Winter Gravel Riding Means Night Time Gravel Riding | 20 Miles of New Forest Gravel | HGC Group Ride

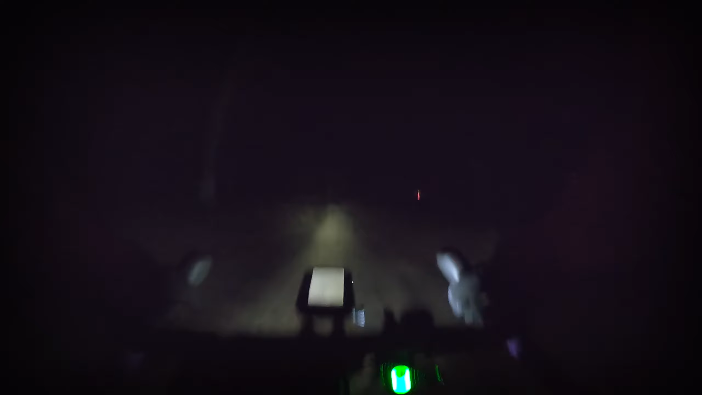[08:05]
i'm at the back i'd rather be closer to them that's for sure but i'm not going to speed up to catch them avoid the debris
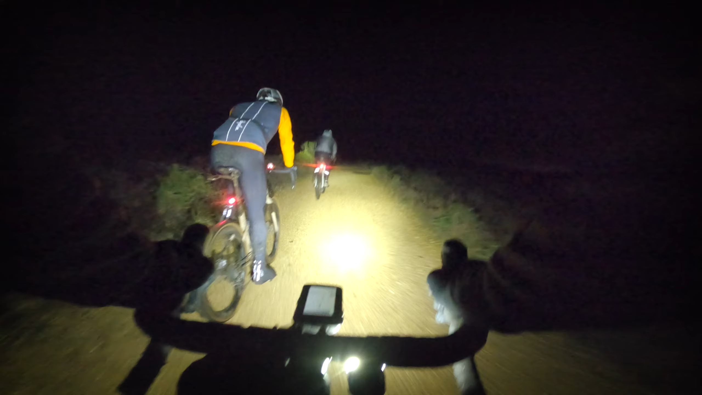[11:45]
super fast downhill in a moment i've never done it in the dark before though
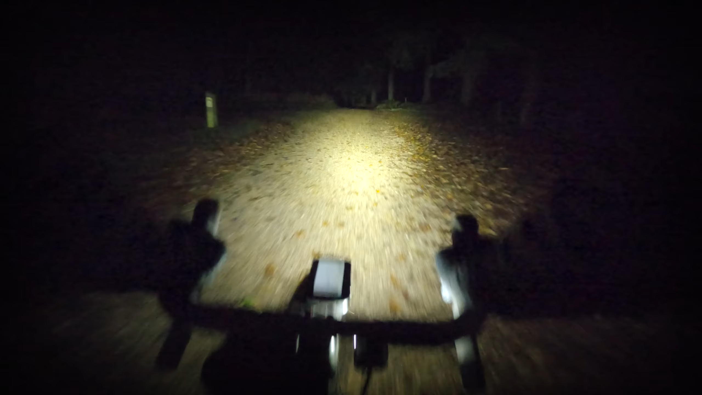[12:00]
all washed away all right let's take it easy because that's all washed away that